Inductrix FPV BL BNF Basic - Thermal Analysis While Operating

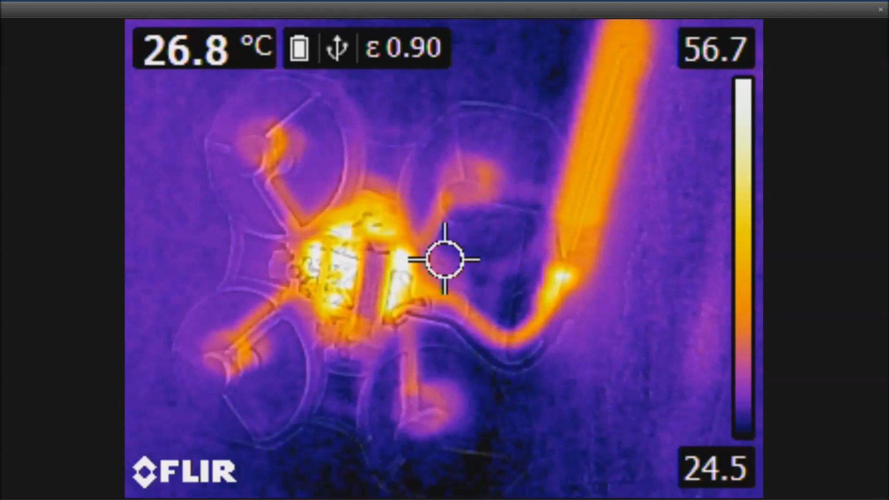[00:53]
On screen: spot 26.8°C
You can see that some of the internal electronics are getting kind of hot, but I'd assume that that's pretty much normal. Now, this next part of the video is just sitting on its back, motionless, after the run.
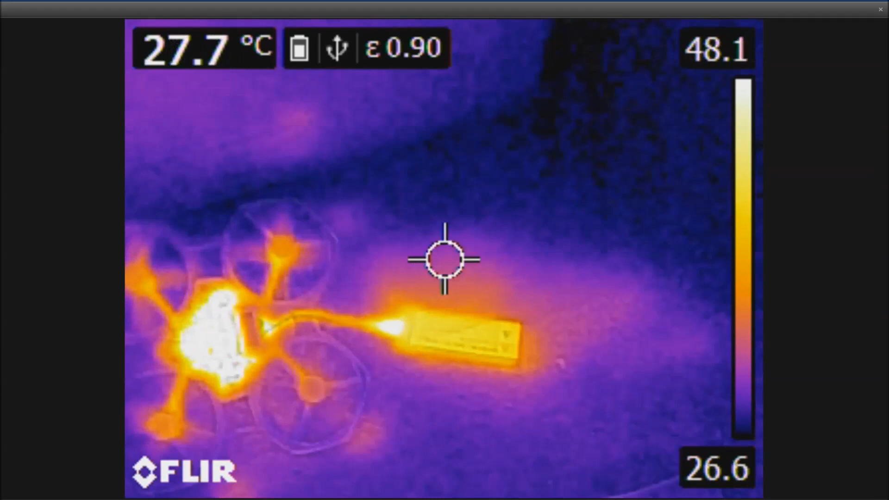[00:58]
On screen: spot 27.7°C
Here you can see that, again, the battery is pretty cool, but that connector is, I saw 52, 47,
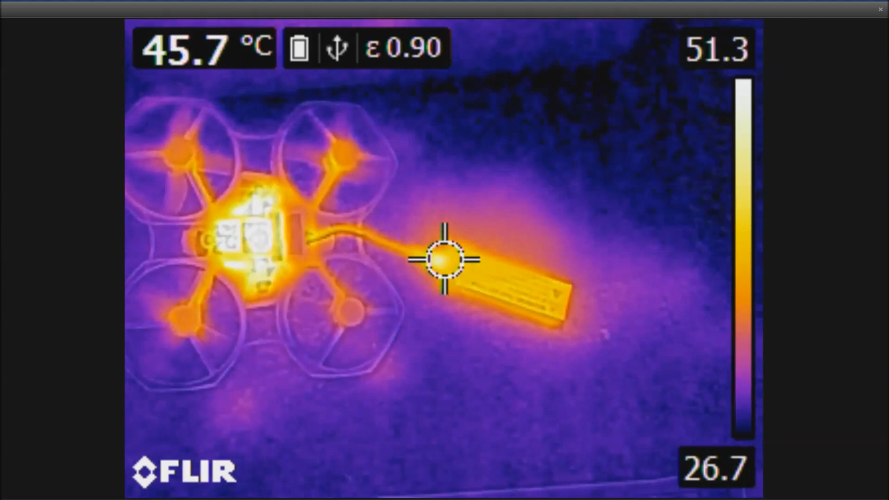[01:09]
On screen: spot 45.7°C
and so the connector part is getting kind of hot. Electronics, there's still a lot of residual heat left there, motors are pretty cool.
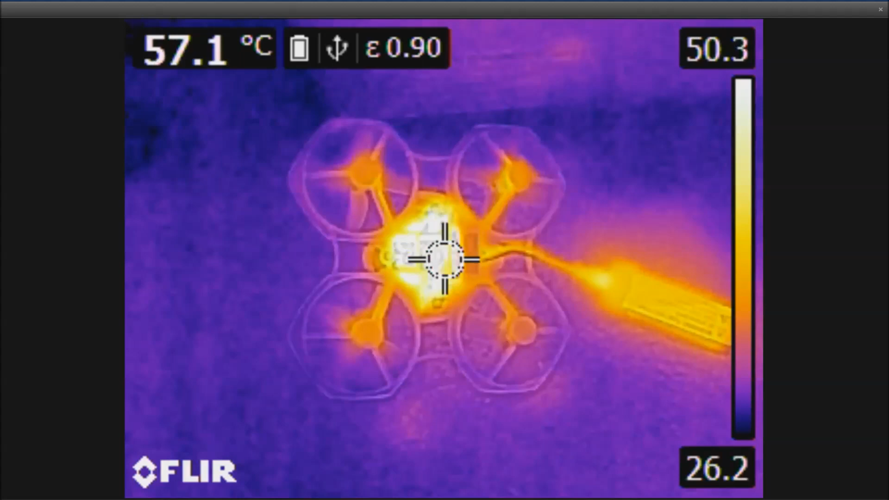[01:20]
On screen: spot 57.1°C
And there it is still again, it's still sitting around 47 degrees at the connector.
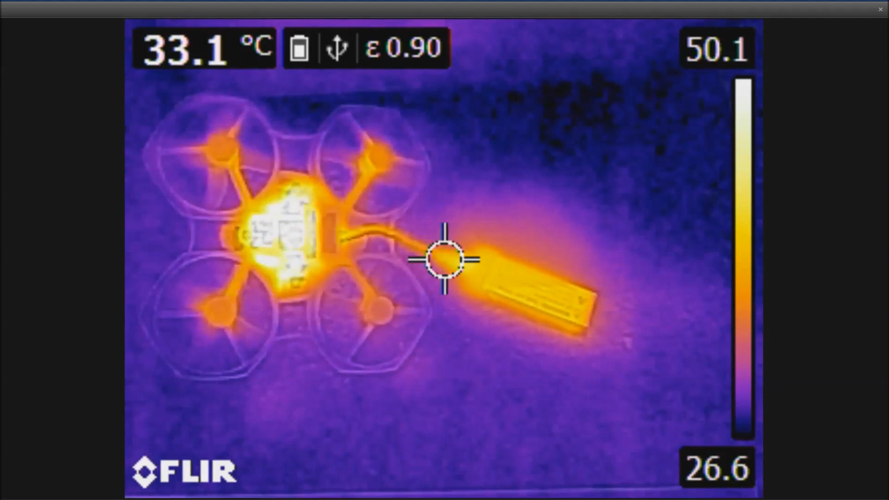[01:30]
On screen: spot 33.1°C
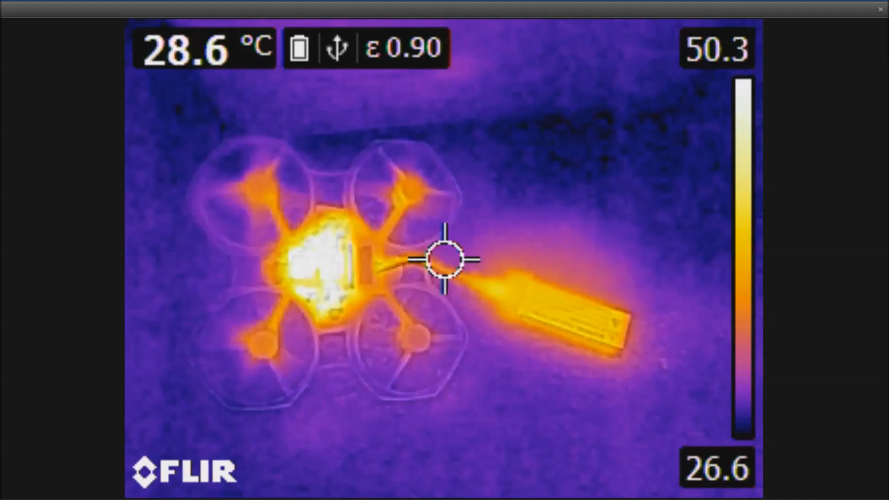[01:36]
On screen: spot 28.6°C
Now this last part is just sitting on its back, once again at about half throttle.
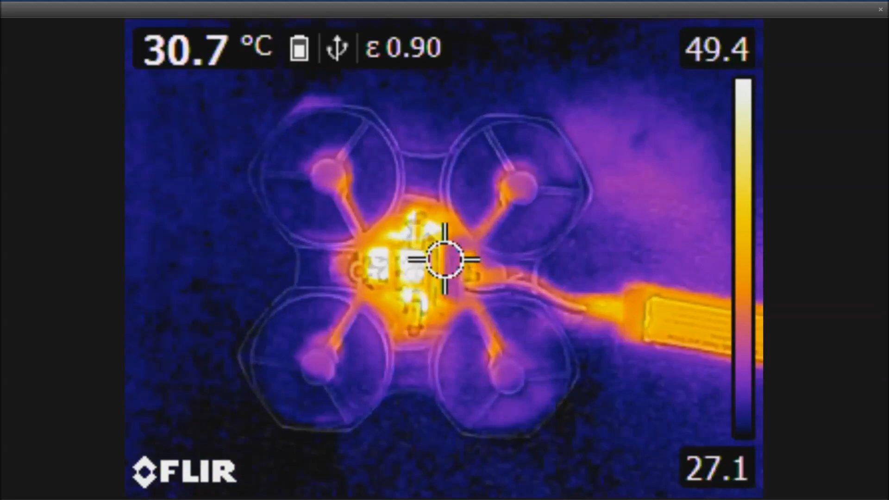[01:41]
On screen: spot 30.7°C
Here you probably have the least amount of cooling by the airflow, because the airflow is pretty much blocked by the floor. And again, here you can see that connector itself is sitting around 50. Battery is sitting around 42, 43. I saw 52 there. That's over here, there.